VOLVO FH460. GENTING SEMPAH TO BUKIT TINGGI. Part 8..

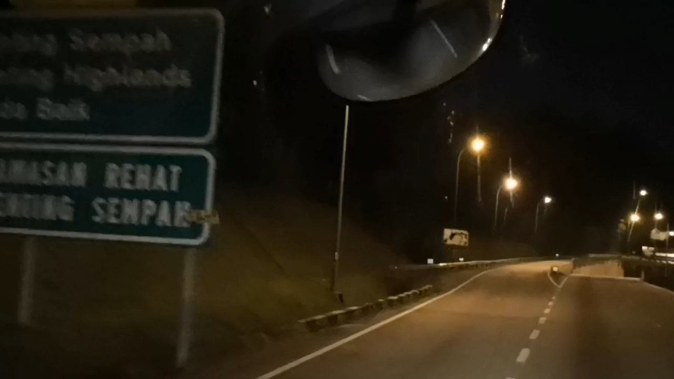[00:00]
Bila korang nampak Saim buat besar ni Kalau isi buat-buat Sini dah nak slow Tukar kepada gear rendah
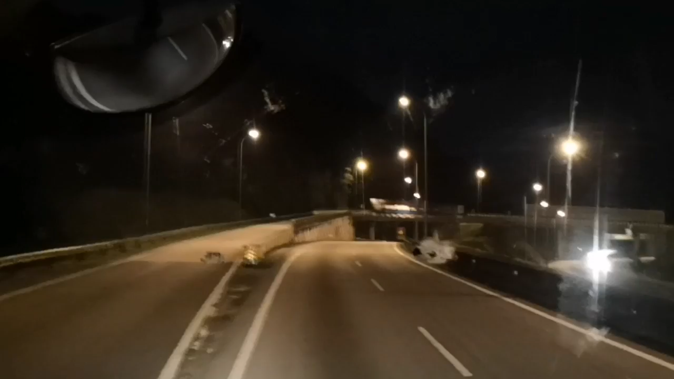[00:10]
Tapi nak tengok lah Orang daripada belakang Ia
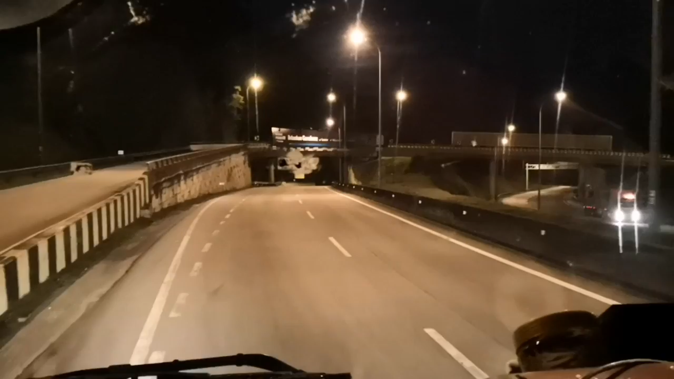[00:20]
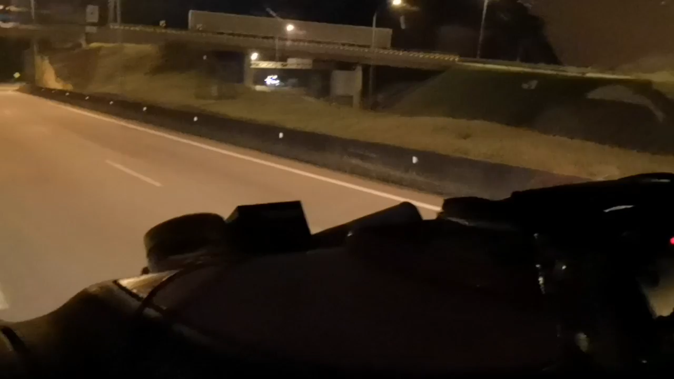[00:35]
Yang gear apa-apa kau pakai? Pakai gear 2 G-2 Tak nampak Gear 2
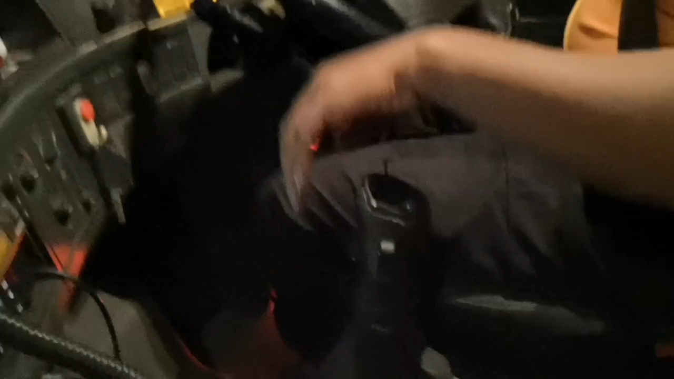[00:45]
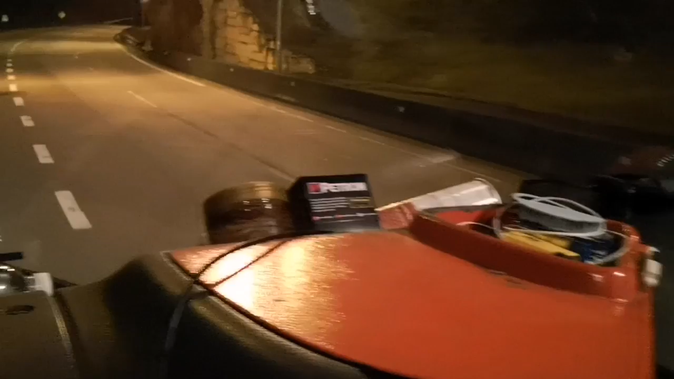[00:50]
Standport kalau ada Warna merah Memang bahaya ke lah Okay Pencuraman 10%
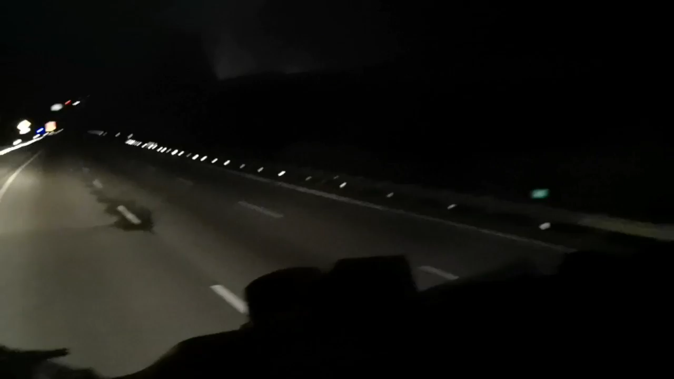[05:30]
Masih gear 2 lagi Ini walaupun dah nampak Puncak Tapi kalau Kita terus masuk Gear 6 I explain Sampai atas sana Jangan ingat boleh brake tu